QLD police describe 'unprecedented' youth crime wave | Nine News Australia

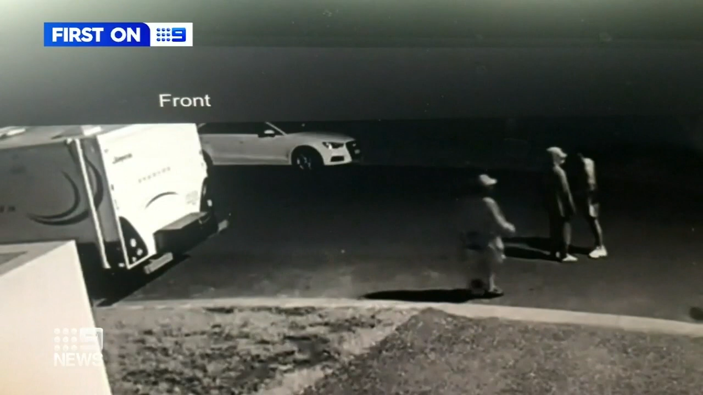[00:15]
They are all under the age of 15, not old enough to drive, should be in bed. Instead, at two in the morning, they are scoping out cars, robbing homes without fear.